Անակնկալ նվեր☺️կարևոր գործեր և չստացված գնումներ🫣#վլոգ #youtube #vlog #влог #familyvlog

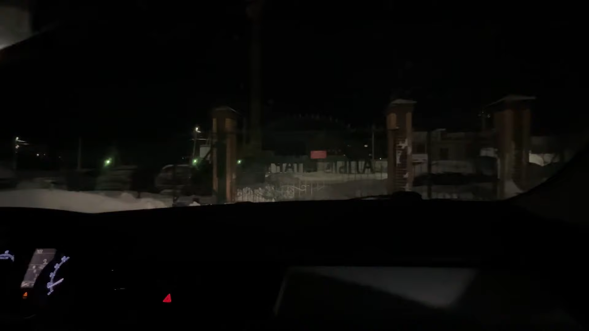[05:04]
Լավ մութ է, հա, ժամը 7-ից է արդեն, հլե ինչ մութ է։